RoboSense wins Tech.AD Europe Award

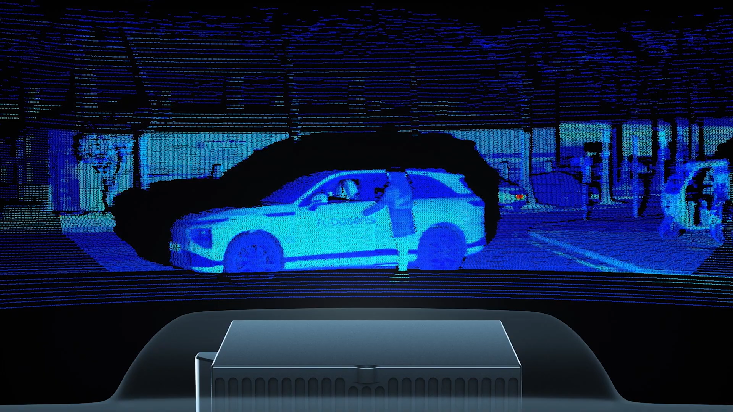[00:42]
rivals incumbent 1550 nanometer sensors in performance, size, and cost.